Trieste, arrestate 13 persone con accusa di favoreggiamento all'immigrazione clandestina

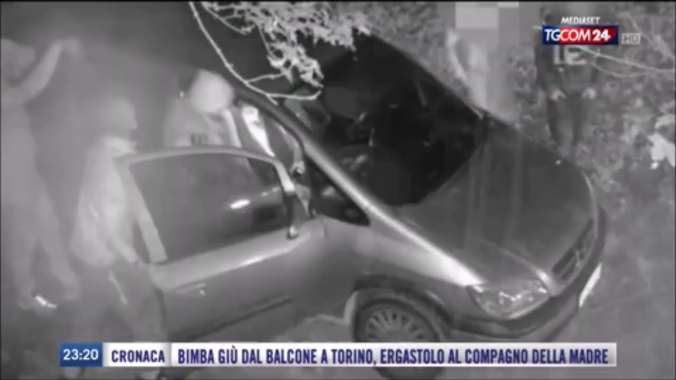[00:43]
Nelle immagini della polizia di Stato ecco i migranti nei boschi, accompagnati dai passeur dell'organizzazione che andavano a prenderli tra Croazia e Slovenia per portarli dentro ai confini dell'Unione Europea. Da lì, con una staffetta di auto, i clandestini venivano trasferiti fino a Trieste.